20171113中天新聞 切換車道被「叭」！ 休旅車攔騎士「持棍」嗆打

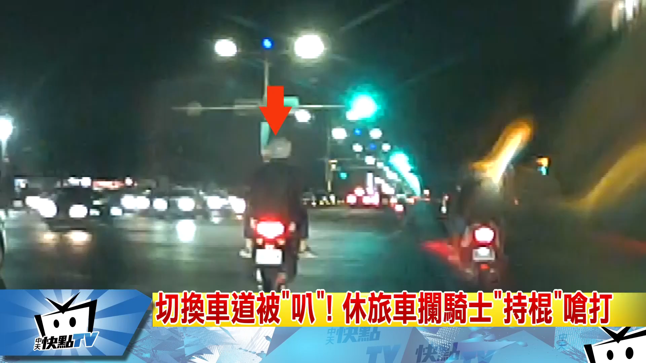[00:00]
前方這部機車加速騎在外車道但前方殺出這輛銀色修旅車明明是路口雙白線還要往右切換車道機車閃過車上疑似有人伸出左手結果一發不可收拾修旅車追上前往路邊打橫攔下機車